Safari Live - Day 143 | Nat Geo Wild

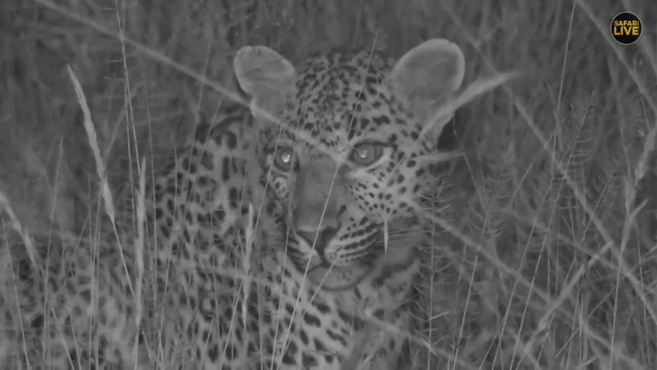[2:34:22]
Fortunately, she's not moving at speed through the bush, but you can see we've switched over into infrared. We're the only vehicle here now. And she is on the hunt. She's not starving by any means, but she could do with a meal. I actually haven't seen a really fat leopard, actually, apart from Hosanna.
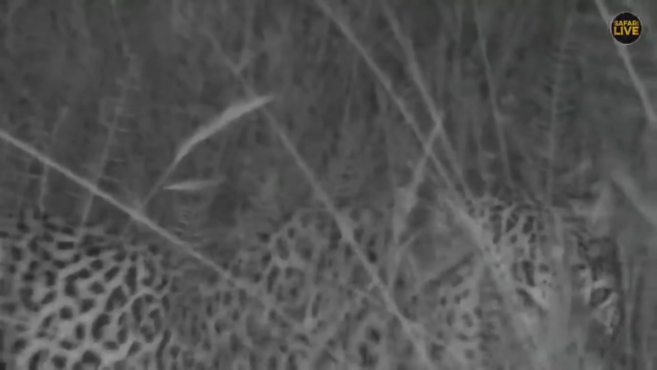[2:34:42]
Oh, where is she disappearing into now? Oh, she's going to cut.
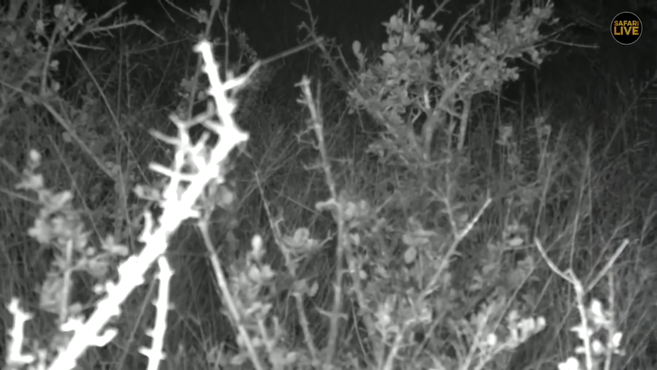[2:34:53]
She's right there. Oh, back. Change direction. Can just hear her moving through the grass.
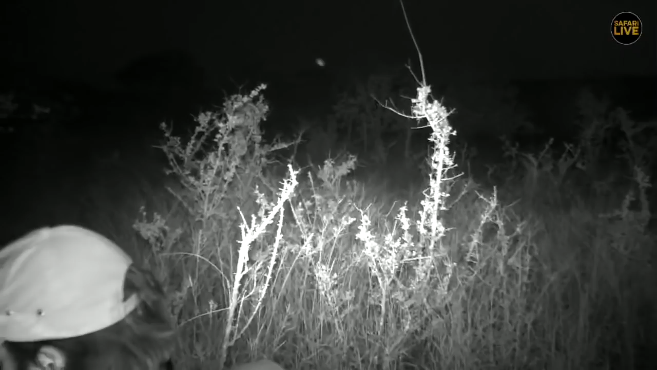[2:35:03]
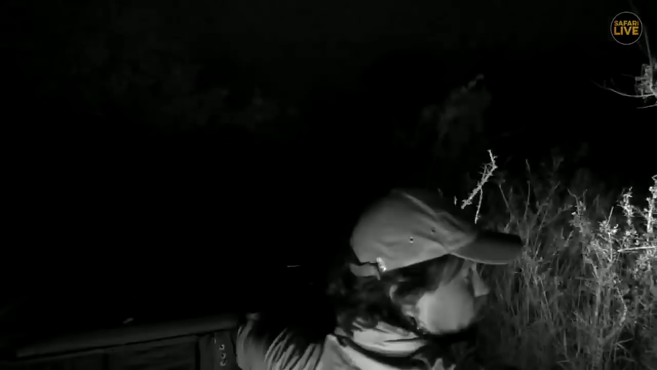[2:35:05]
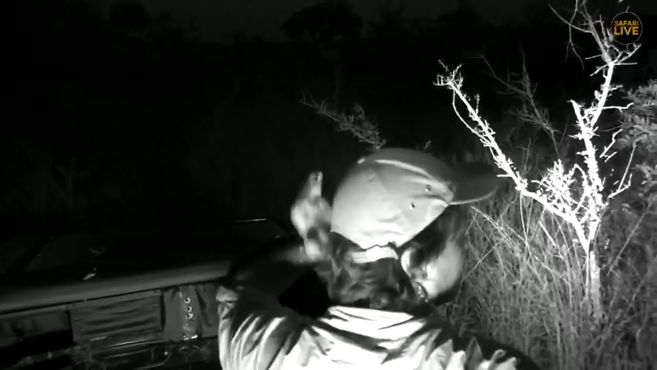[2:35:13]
Now, just trying to see if we can spot her again. She was moving back behind us. You see her, Sens? The difference between a black... Oh, sorry, Sens, you okay? You okay?
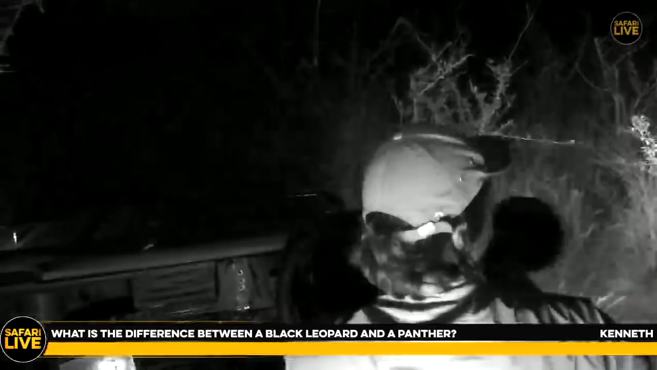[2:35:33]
The difference between a black leopard and a panther, Kenneth, there she is, oh, terrible, is absolutely nothing. They are the same thing. A black panther is a menelistic leopard. Oh, she's really giving us a hard time. Watch your head, Sens. Are we okay behind us? Getting out of here is going to be fun.
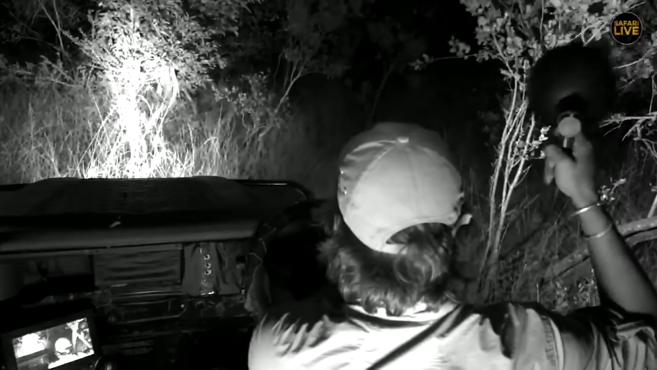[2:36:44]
So yours is trying to find me, so I'm putting my spotlight up in there. Yours, you see my light? Okay, I've lost sight of her. She disappeared behind this very thick patch.
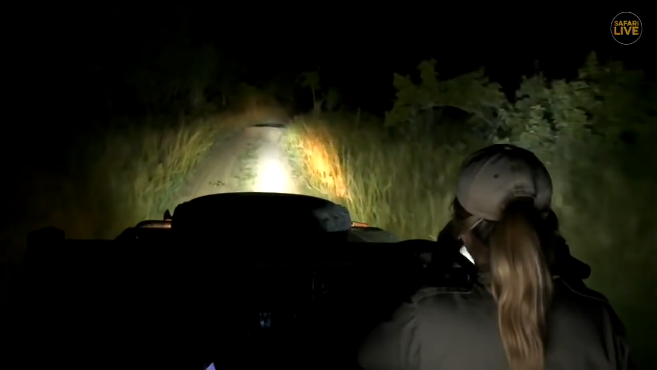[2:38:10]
They're quite interesting. And then I'm just basically scanning from tree to tree. I've got a very concentrated spotlight at the moment. It's not as big as the ones that are on Rusty and on Wendy, which give off a little bit more of a beam, which actually can help. But we will make it work. Okay. Maybe we find a leopard in the tree. I mean, that will be good as well.
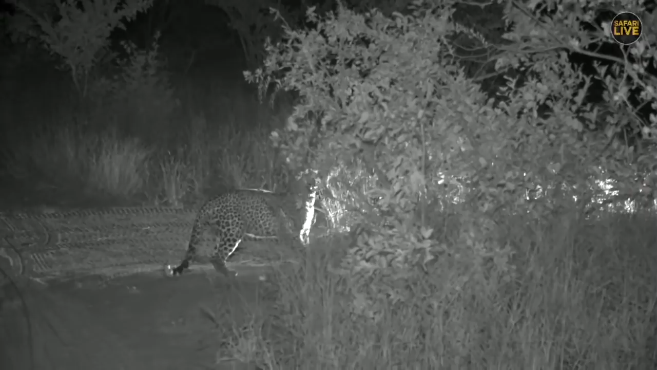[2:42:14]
Yes, but very unnoticeably, shorehead, they have a winter and summer coat. Their coat will thicken a little bit during the winter, but not much. Is he showing a bit of a sniffing. I wonder if Tingana came and sent Mark here. Could also Gajima has been seen in this area, and Hukamuri. So this is a popular sort of signposting spot, this particular little junction here.
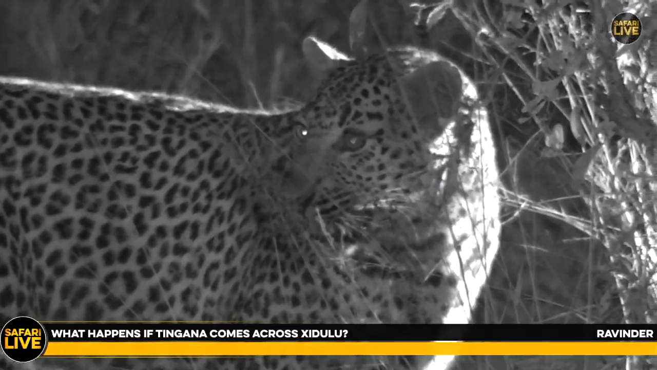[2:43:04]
If she's not, and she's got a kill, he'll probably try steal the kill. And he would treat her as he would treat other females within his territory. She is really, really sniffing. Oh, and she's on the move again.
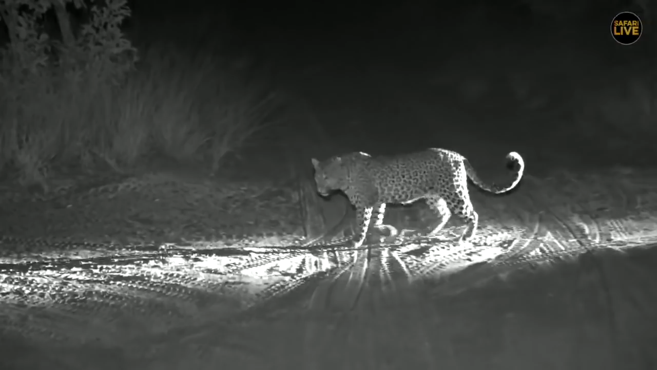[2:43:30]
Oh, she's a pretty cat. Pretty cat.
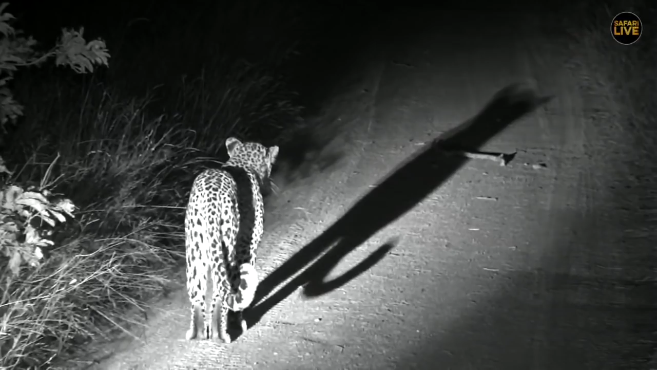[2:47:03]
And we're off on patrol again. Okay, well, we keep up with Shadudu. Let's send you back to Madam McCurdy. Oh, wait, no, let's stay with us. She's just heard something in the bush right next to us.
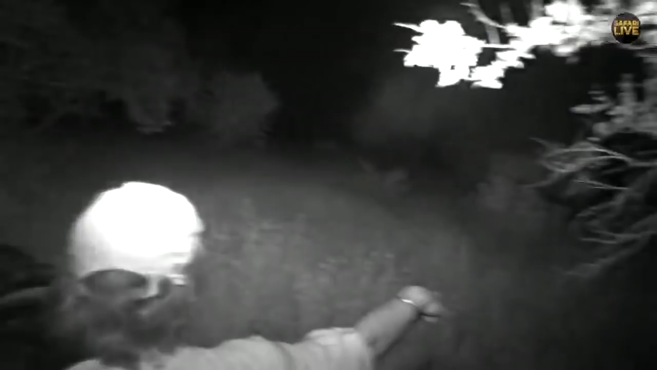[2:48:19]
So hyena's probably been trailing her for a while, picking up on her scent. Maybe that's what she heard. Now let's go to her, look at her behavior change. And she's going to try move away from that hyena as quickly as possible. And hyena hasn't quite seen her yet, but has definitely been smelling her.
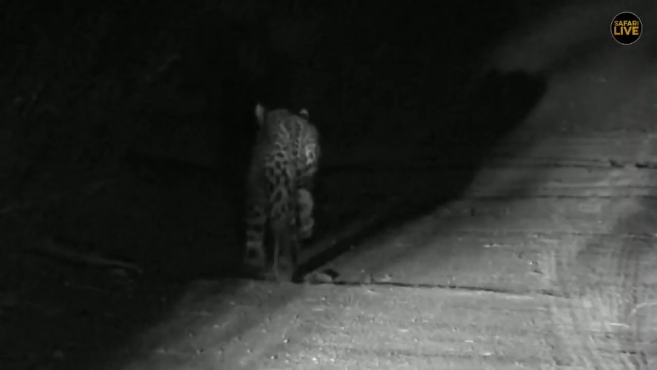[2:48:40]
All right. And just have a look. Oh, he's seeing. There we go. She's just turned down Aubrey's Road. See, the hyena hasn't spotted her. He's still sniffing. He's behind. Oh, there she's watching the hyena. Let's get a bit closer. Now, these little interactions happen every day out here between the different predators. Lions chasing leopards, chasing hyenas. Hyenas trailing leopards. Oh, I've got a stick or stone stuck in my brakes. It's making a horrible noise. I do apologize.
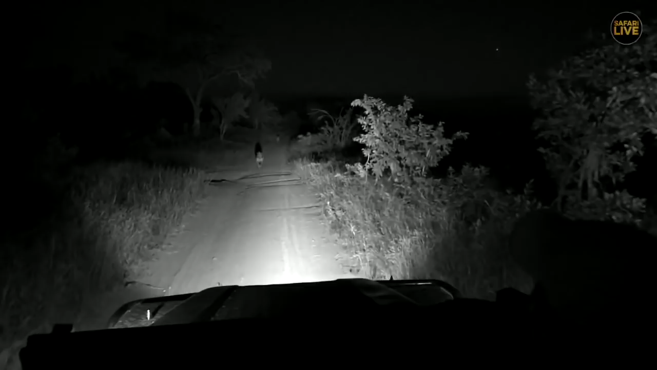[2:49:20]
So hyenas will follow leopards like this regularly to try steal a potential prey, a piece of prey from them. Oh, I'm so sorry about the squeaky brakes. You all know how much. Oh, there you go. Hyena's given up. There we go, Sense. There we go. Hyena's given up, and she's jogged on. Now, the hyena might not have given up completely, but she is jogged on. She's actually, I just saw some impala to the right.
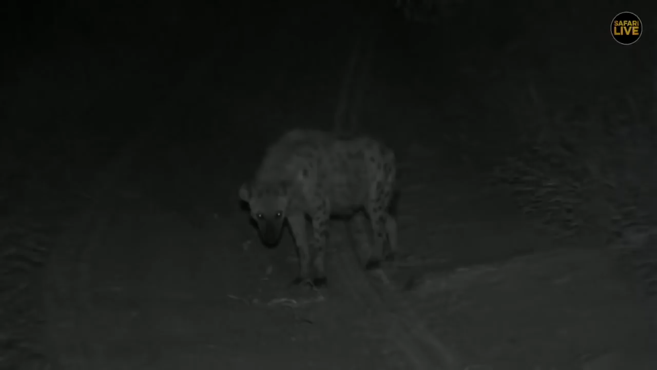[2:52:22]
Yes, well, a different hyena has approached her, so she just leapt up a tree,
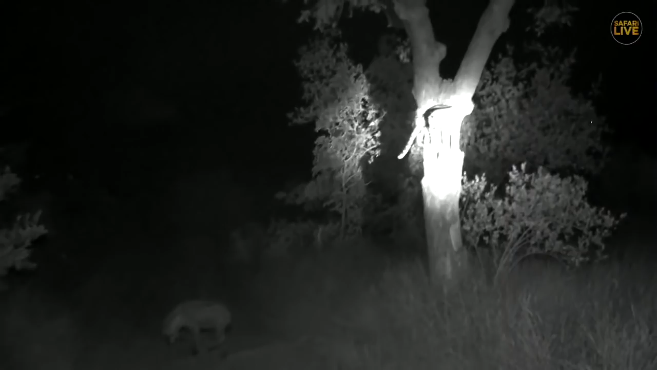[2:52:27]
well out of reach of the hyena, and looking down disdainfully, let's have a seat, might as well. You can see she doesn't look particularly perturbed. If we look back down towards the hyena, you can see giving up. Oh no, let's stop for a scratch.
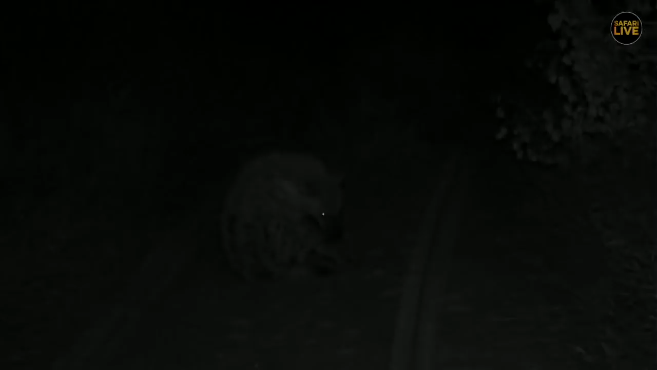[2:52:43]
Scratch, scratch, scratch, scratch, scratch, scratch, scratch, scratch, scratch, scratch. But, and say, when these hyenas realize that the leopard doesn't have a kill,
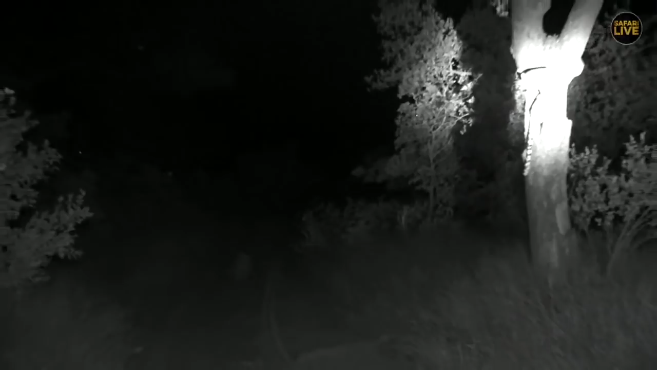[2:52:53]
they might hang around the area, but they're not likely to actually pounce on her or try attack her. She's a nice source of easy food for them, and especially if she grabs something big like an impala, hyenas are quite often able to steal that carcass away from her before she is able to put it up a tree.
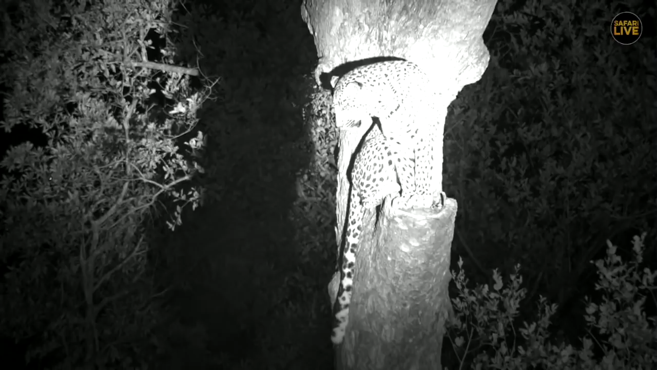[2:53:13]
She has been giving us a magnificent display. Ah, Laura Moore, yes indeed, this is a gorgeous picture. She is a gorgeous leopard.